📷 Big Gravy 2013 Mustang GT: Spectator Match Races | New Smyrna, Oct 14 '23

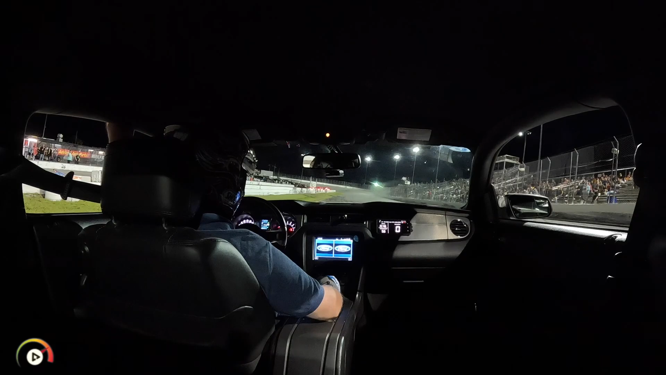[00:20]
Make your favorite, Big Grapey is waving to the Mustang on the inside and then we have a Corolla on the outside. So they're gonna watch the flagman when it goes green. There it is, Big Grapey is out!